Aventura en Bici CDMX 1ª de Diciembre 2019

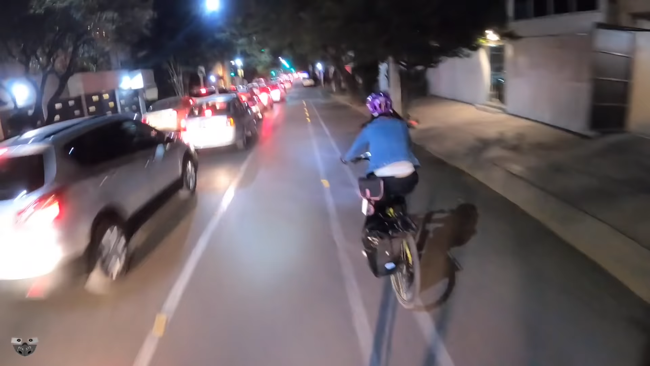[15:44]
Vas, vas, sobres y sabes, amor. Qué miedo.
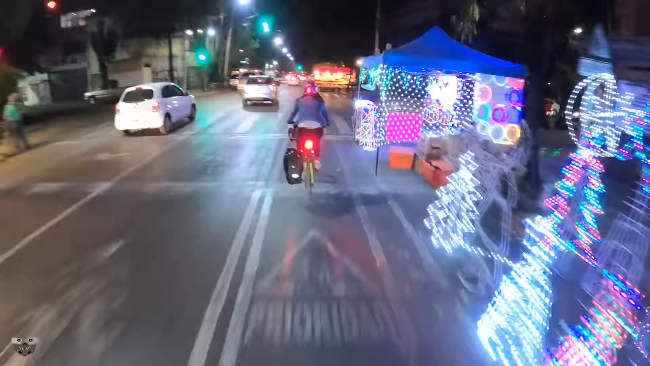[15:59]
El tráfico es terrible en la hora rush, la hora pico.
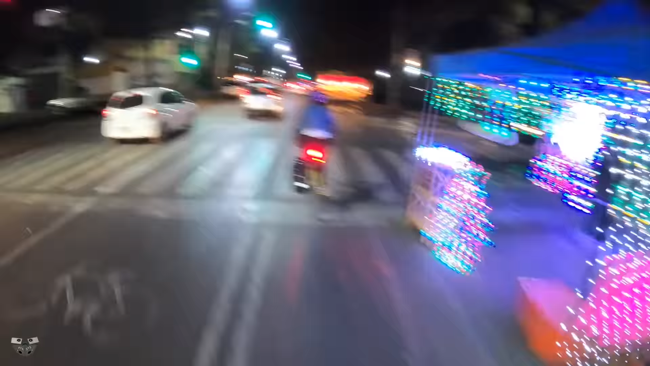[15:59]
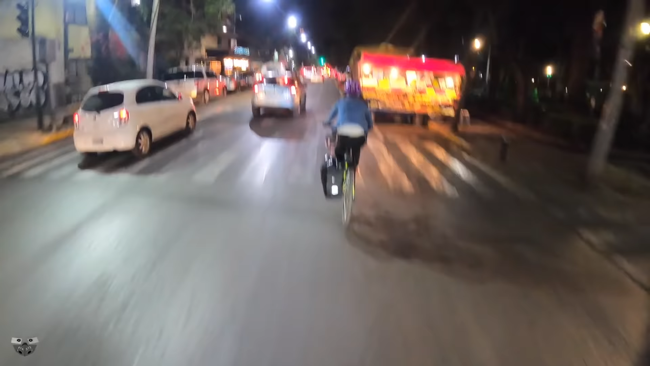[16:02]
Calles secundarias también se inundan. Ciclocarriles completamente olvidados para que pase el rey coche. Al tiro, no te distraigas. Va manejando en la pendeja ese cochista, ¿viste? Sí.
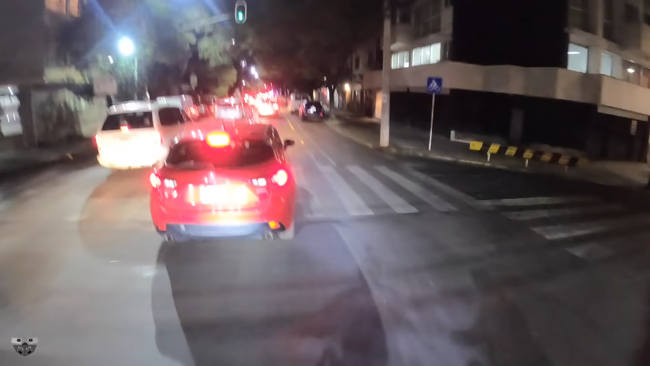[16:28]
Dije, ¿a poco pueden correr con esta trafiquería?
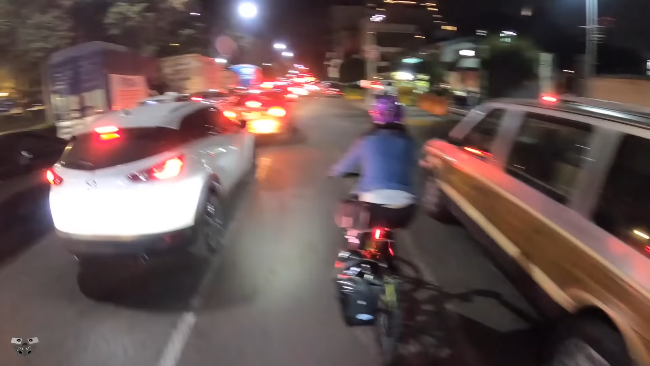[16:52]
¿Vieron, muchachos? Ya se puede ir sola.
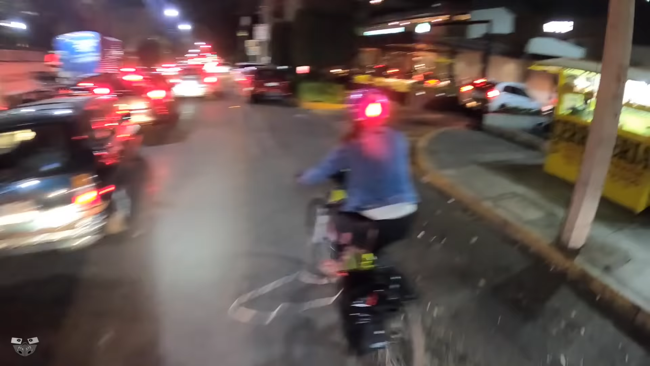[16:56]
Sin bronca, ya no tengo que estarla cuidando, muchachos.
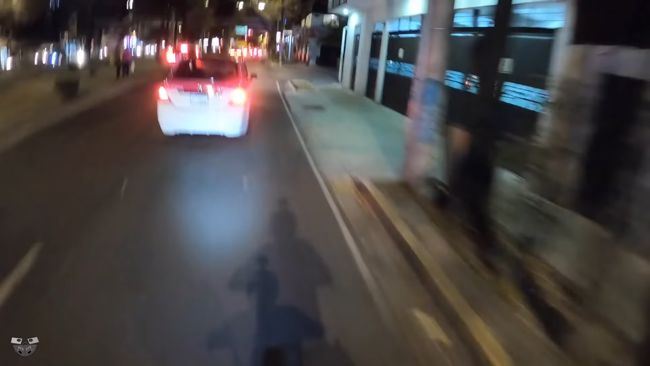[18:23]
¿Qué me tiene que adelantar así, güey?
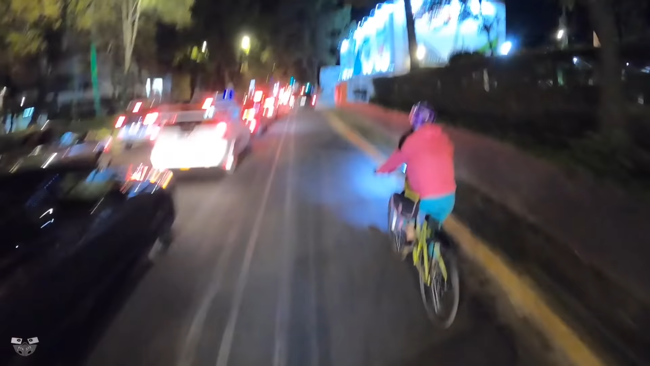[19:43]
El cochista pillo y listillo, que cree que va a poder avanzar, pero pues...
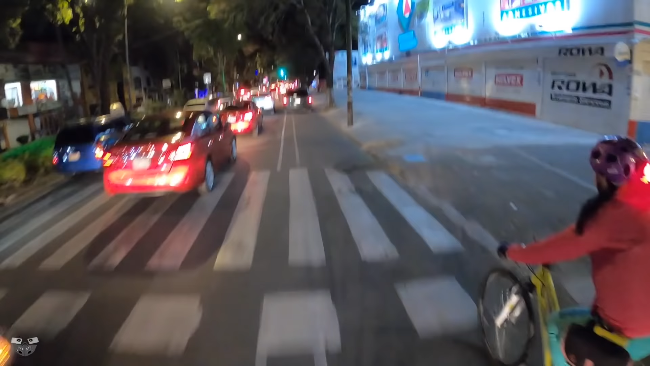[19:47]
Ah, ya se le durmió ese, mira, ya se le metió ahí.
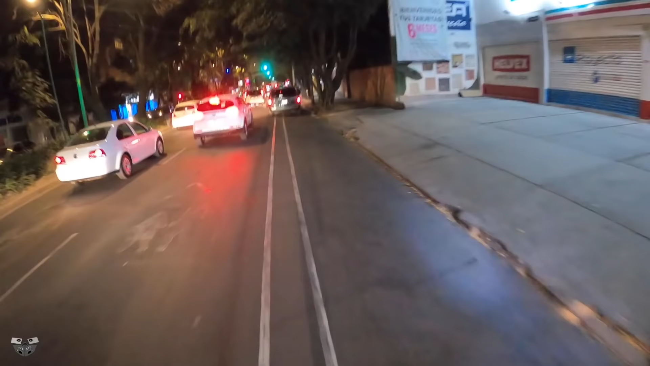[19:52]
¿Velo, velo? ¿A huevo quiere pasar?
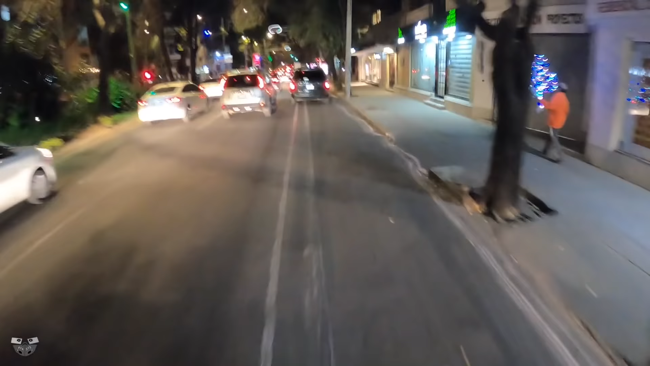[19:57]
Cuidado con los papabás. Y mira, de todas maneras se pasó. Pásale, pásale, pásale. Sin Yolanda, sin Yolanda.